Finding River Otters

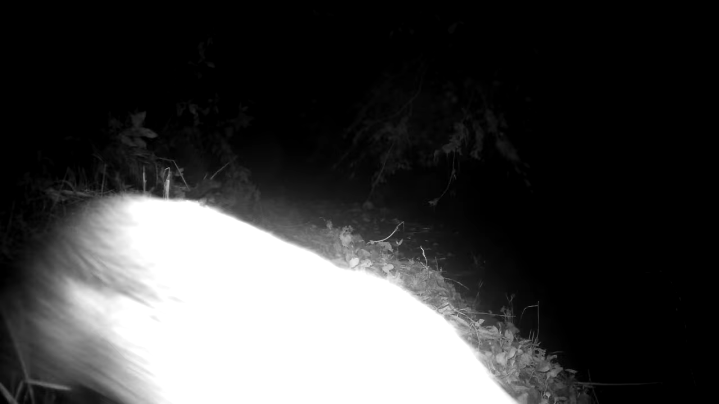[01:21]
on trail camera and I'd only had the camera there three hours unbelievably so yeah I was absolutely thrilled
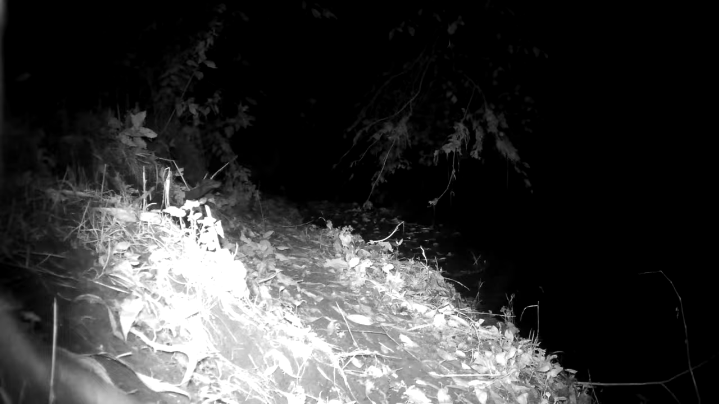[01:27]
when I checked my card and saw this otter so here
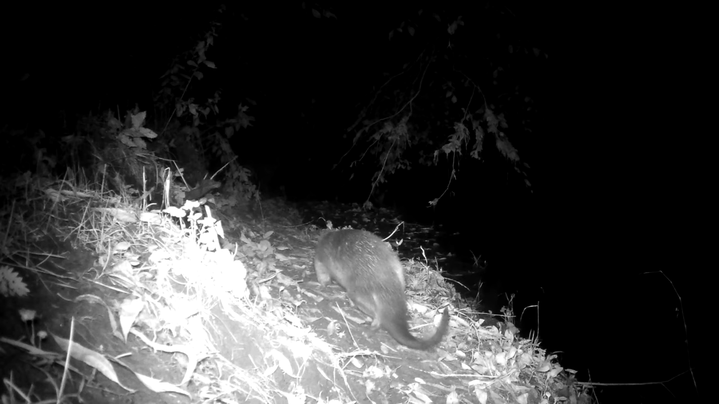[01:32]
he is again from another camera that I've got and the same stretch of bank but just coming from the other direction the other side when I checked my card now so I can see the spot the bottom right here so now you should see the pattern moving back to the top right here is the bottom right here
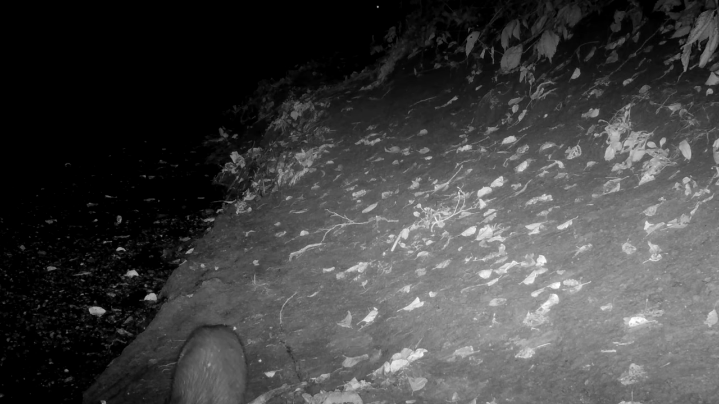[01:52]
there you should see the pattern moving back to the top right here
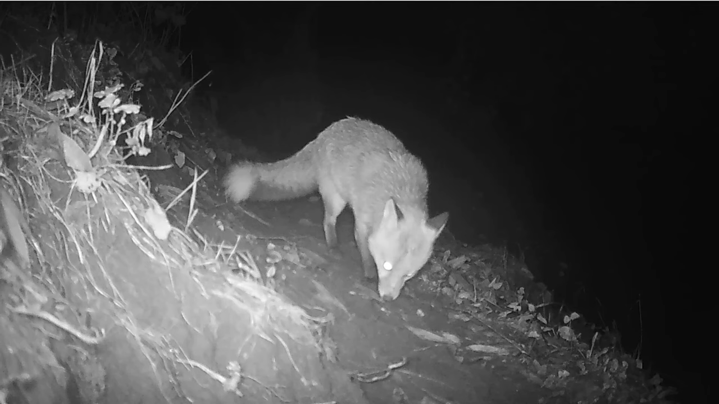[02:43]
because he was a regular visitor so I think he could smell the otter and he was hoping for maybe an otter pup or something you know.
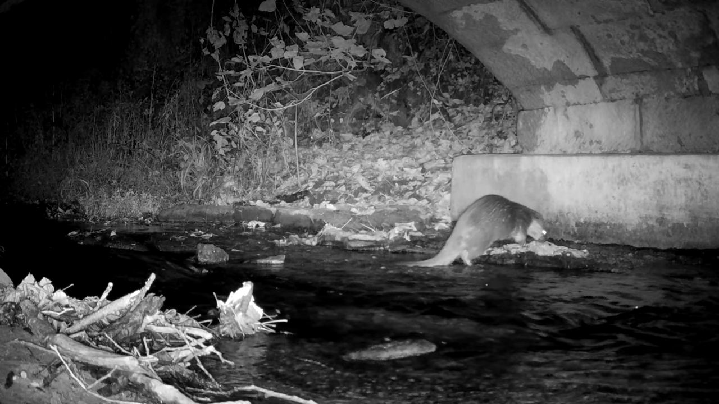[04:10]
So this is another camera position I think I put five cameras out in total on different stretches of the river and this I found a spring on that rock there where that archer has just you know done its business
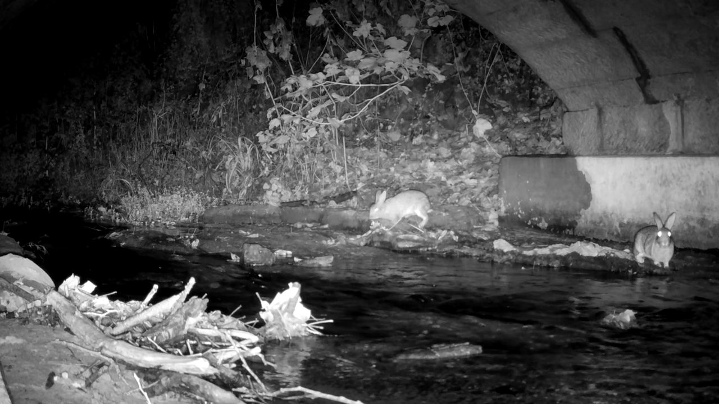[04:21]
so clearly a marking area under this fish. Two rabbits come sniffing but yeah this was a good spot. I've kept a camera in here for many years, looking up on the wall
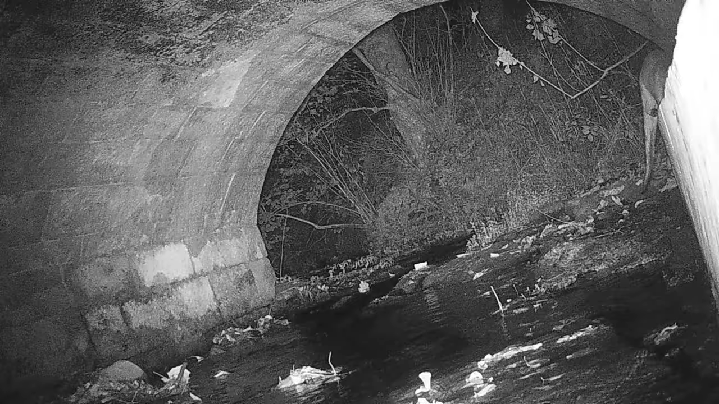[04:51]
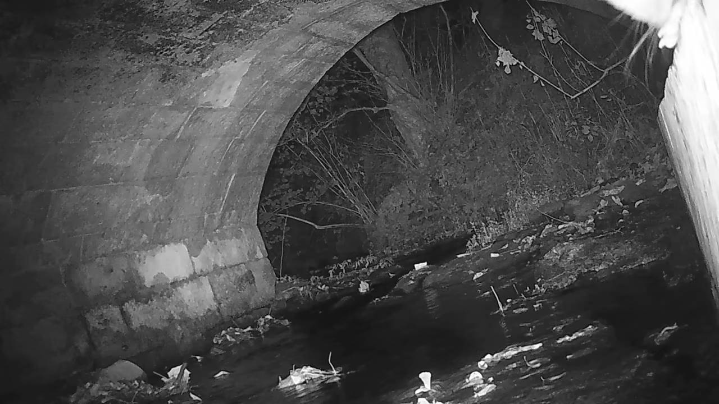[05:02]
I think this one will probably have a halt it's pretty close to this area because it comes out really even to this spot and then moves on through the tunnel. And I think we've got a whole park, that's fine. It could be a male, because he's on his own.
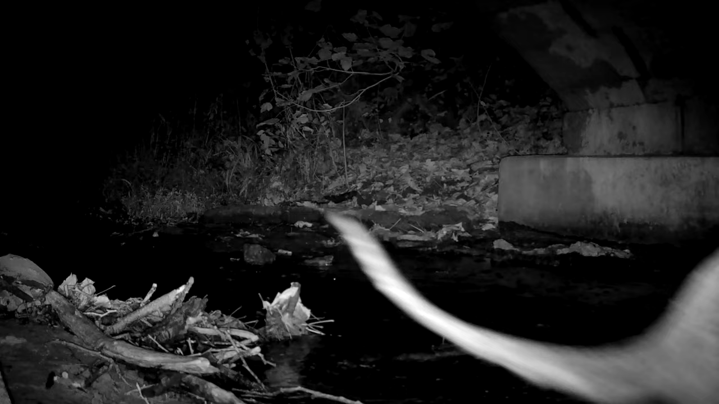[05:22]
It's weird to have a young, young, so it's a real male. There's something Poppy said up there and I wanted no way to grass.
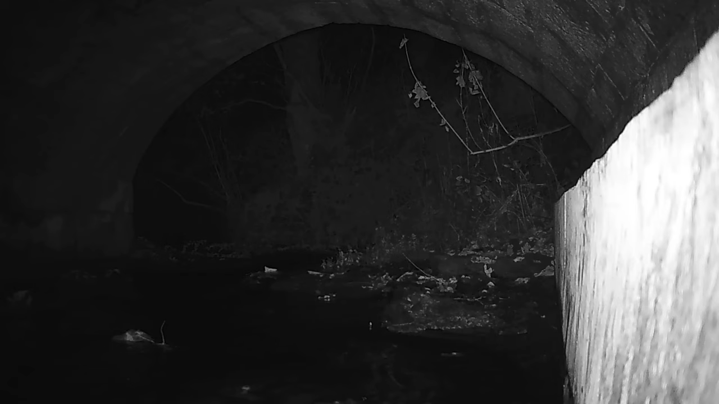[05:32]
And then, unbelievably, they often moved the camera and gave me a much better camera position. I've had that before with the stags. Anyway,